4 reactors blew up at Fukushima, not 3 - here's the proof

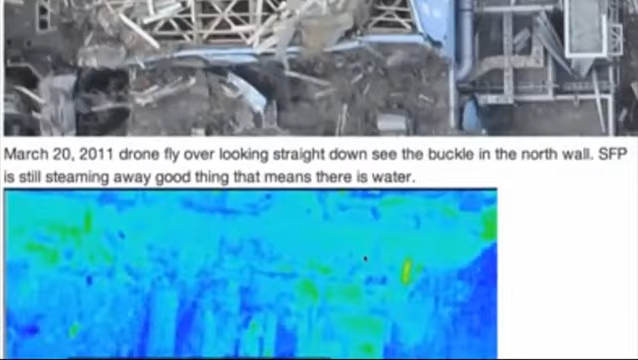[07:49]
Now we're getting into March the 20th. These are the drone flyovers. Okay. This is Reactor 4 right here. Okay. So this is the buckled wall. We can see a heat signature all through from south to north. There is fuel in here. Or else there wouldn't be such predominant heat signatures. We can see the crane above the spent fuel pool here. That's why it's all white because the crane's right over top of it.
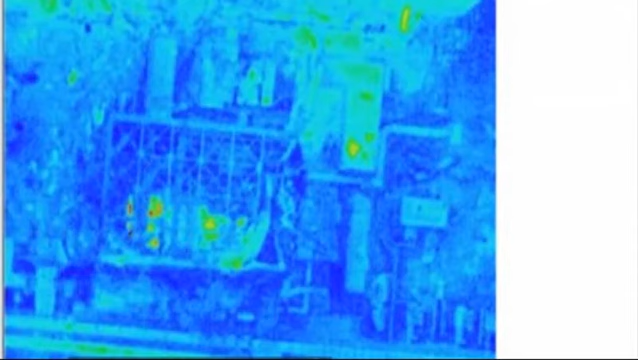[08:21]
But we can see that there is definitely high heat signature in the spent fuel pool. But there's also the core, which is hot.
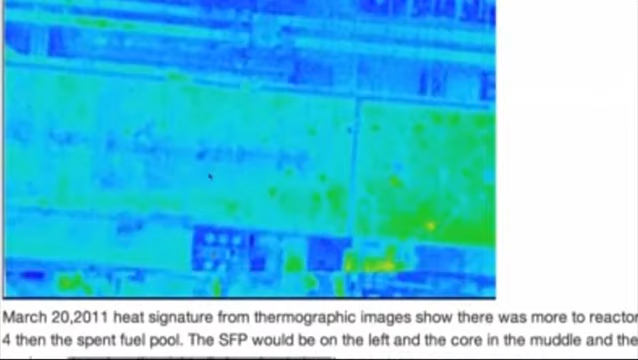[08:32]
This is just the turbine building.
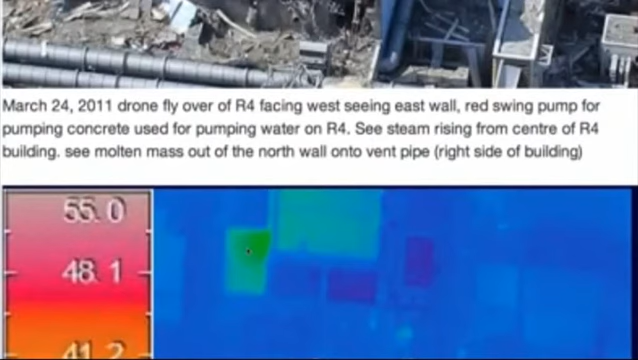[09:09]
Here's another thermal image. This is Reactor 4 right here. Okay, so this is the turbine building. So we are up here would be west. And this would be north. And this would be south. This would be the spent fuel pool. That would be the crane over top of the spent fuel pool. This would be the core and the equipment pool. So TEPCO is lying to us.
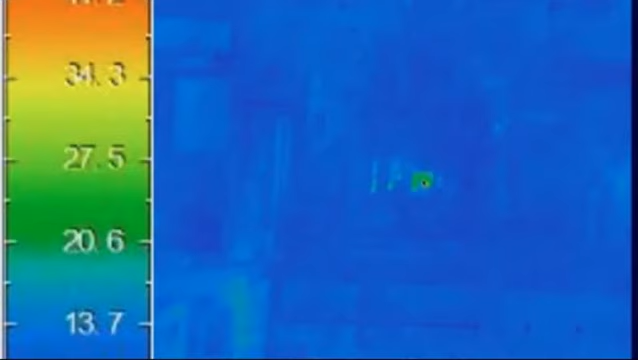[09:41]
There was fuel inside the core at Reactor 4.
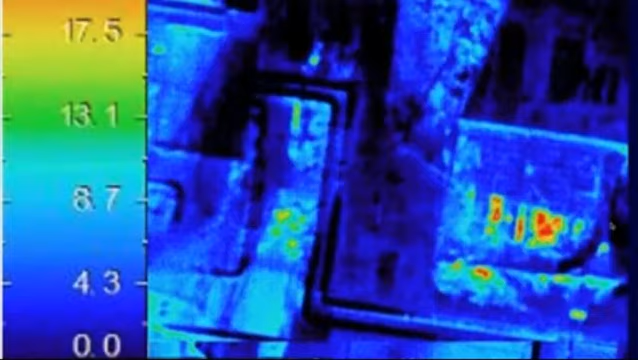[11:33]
That's why we don't see it right to the end of the wall. Because it was lost and the melted molten mass flowed out of the wall.
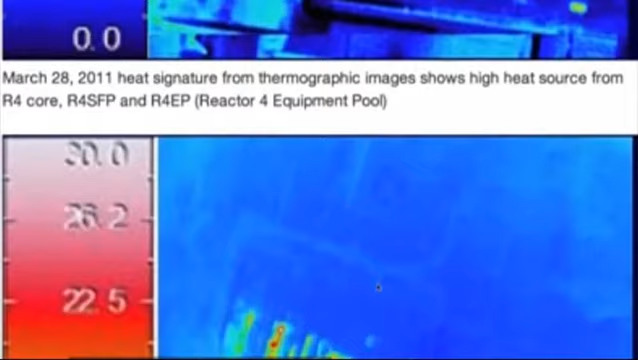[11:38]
Here's a very clear picture. This is Reactor 4 right here. You can see the building Reactor 4. This wall is pushed in right here. This is the crane over Reactor 4 spent fuel pool. That's what the square is, is the spent fuel pool. Then we have the core, which is this circle right here. Right? And then we have the equipment pool. Which is located on the north side of the reactor. And I believe that it breached right here.
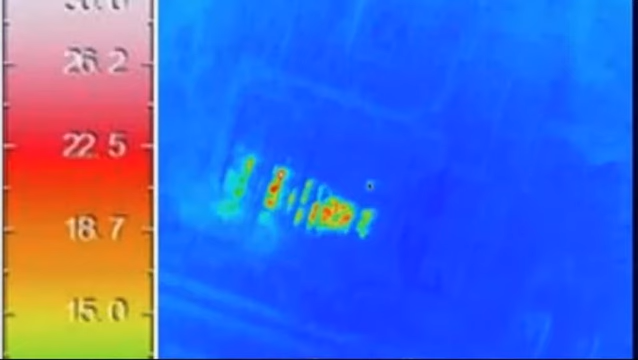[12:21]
And you can see this is the lower floor. This would be the floor above it. And this is the lower floor. And it's showing a heat signature down in the lower floor below. And that's where it melted out.
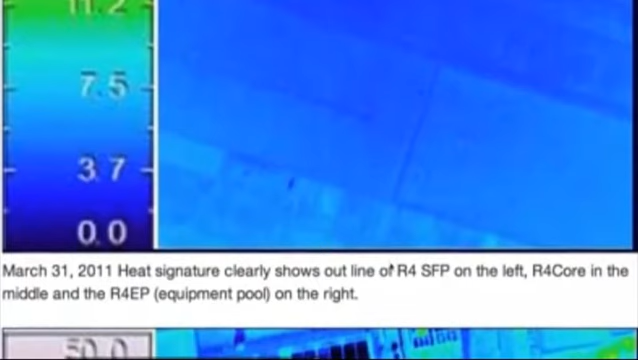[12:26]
This was in March 31st, 2011.
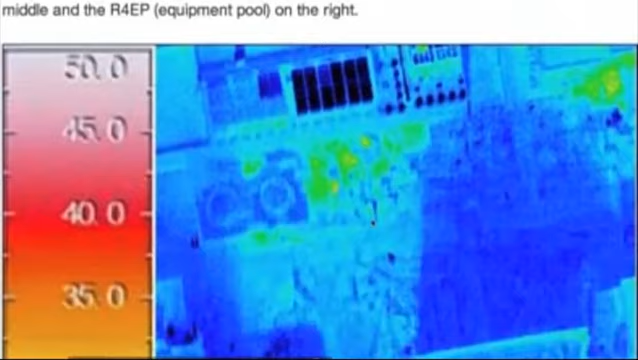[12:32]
That's the equipment, common spent fuel pool. Here's Reactor 4 again. You can see there's the spent fuel pool, there's the core, and there's the equipment pool.
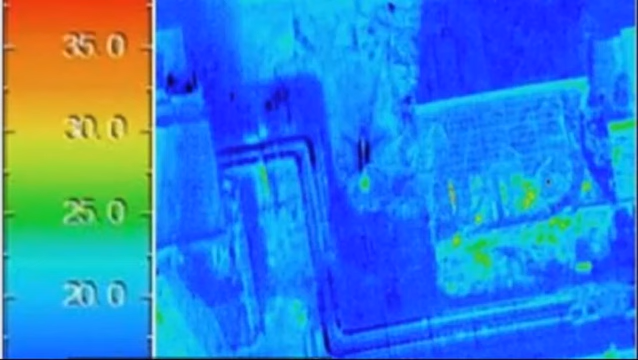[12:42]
All showing heat signatures. And that was on April the 16th.